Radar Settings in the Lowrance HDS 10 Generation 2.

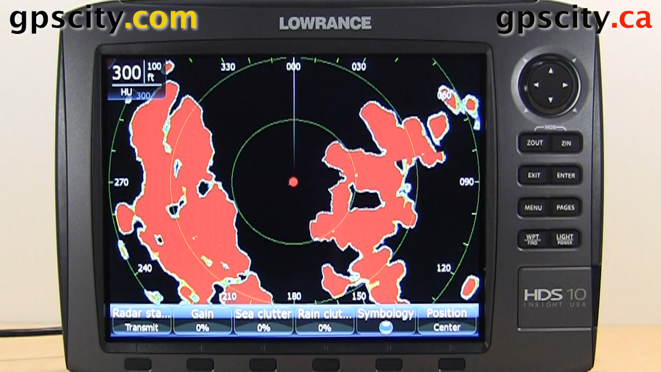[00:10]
We have the HDS 10 in front of us. So if you hit menu once, it brings up a sub-menu for this page only. Hit menu twice, it takes us to our settings menu. Select Radar, and then inside Radar, the first option is grayed out, but when it's not grayed out, it's target expansion, and you can select that.
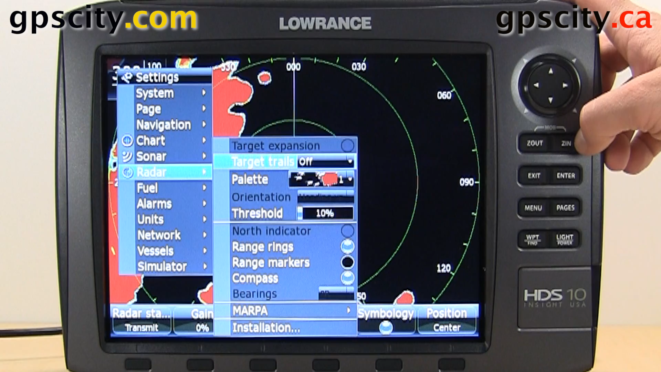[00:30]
We have target trails, we can turn them on or off. When we turn them on, it leaves a trail behind our readings, and that's that white there.
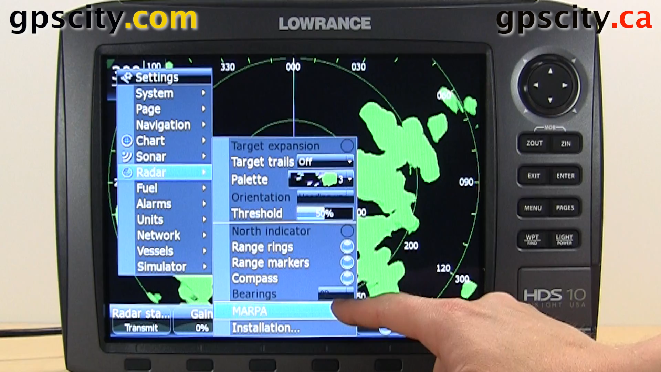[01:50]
We have compass. We could turn that on or off, and that's going to control these degrees and such that you see there. Bearing. Bearing. It's grayed out right now, but when it's not grayed out, we could adjust that. MARPA, which stands for Mini Auto Radar Plotting Aid. We have some settings in here. We have the history length. Right now it's set to three minutes. We have the safe rings here. Just to let you know whether the object is safe or not.